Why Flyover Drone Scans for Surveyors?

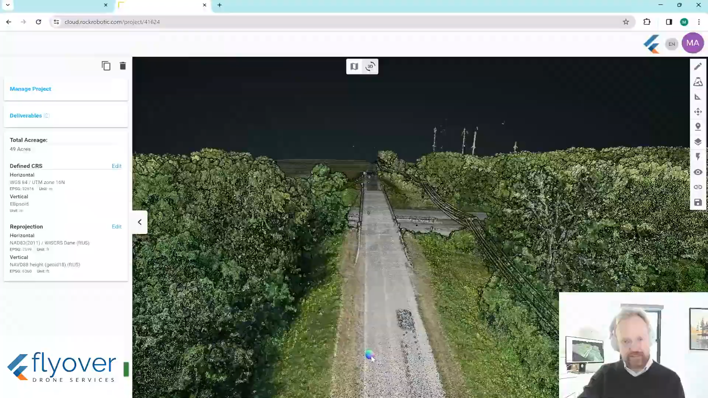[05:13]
The point has the X, Y, and Z and color. The benefit to LiDAR, the big benefit of LiDAR over photogrammetry, is that it bounces.
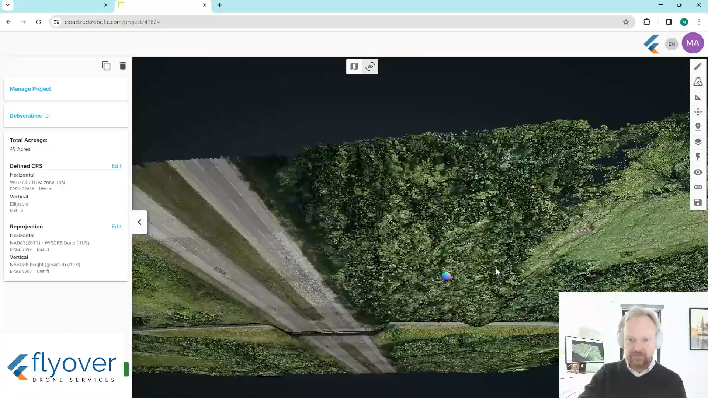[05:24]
So that laser can make it through the trees and hit the ground. So you're kind of getting ground shots from the laser.
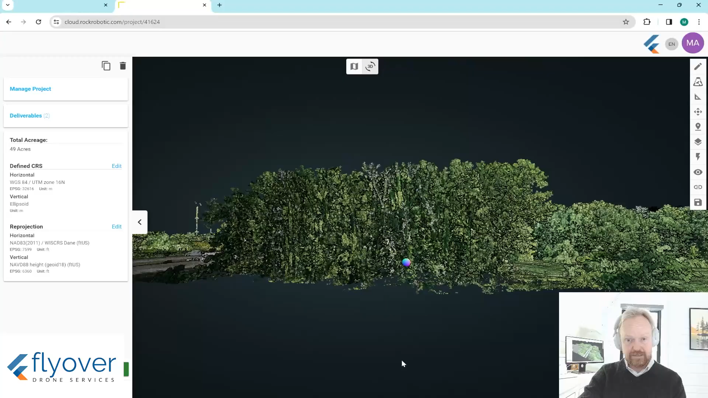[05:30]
So surveyors can have that information when they're creating topography models and contour lines.
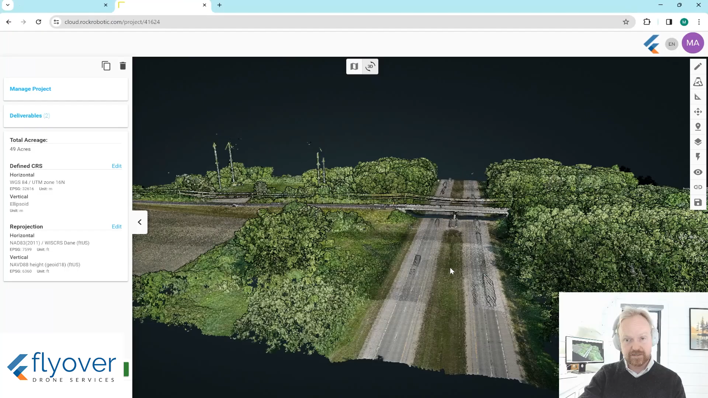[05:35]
So I'll show you a little bit of how that works.
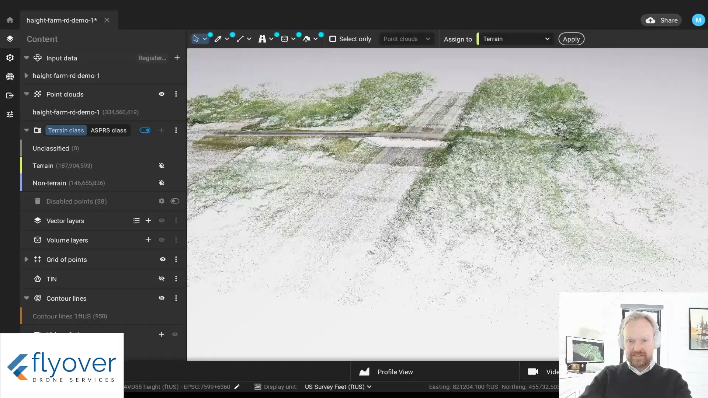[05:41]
This is now that same data set loaded into a different software. But the power of this one is that we can tell the software to analyze what is ground and what is not.
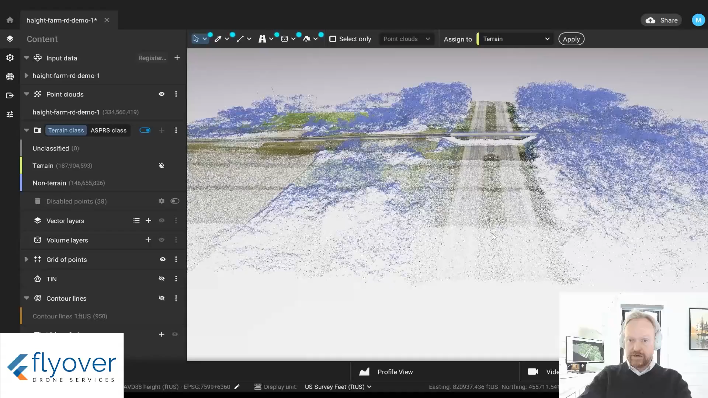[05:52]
So everything in blue here has been isolated as trees or other things. And we can just turn that off. Then we can create a TIN model, which is basically triangulating a surface on top of the points that are provided from the drone.
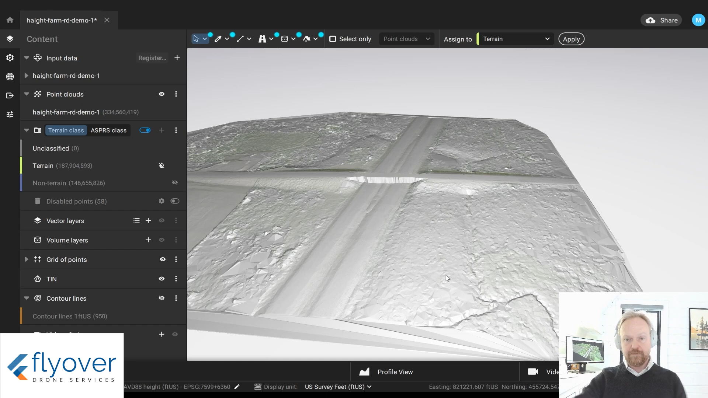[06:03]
And then from this, contour lines can be extracted. And there you go. There's your contour line file.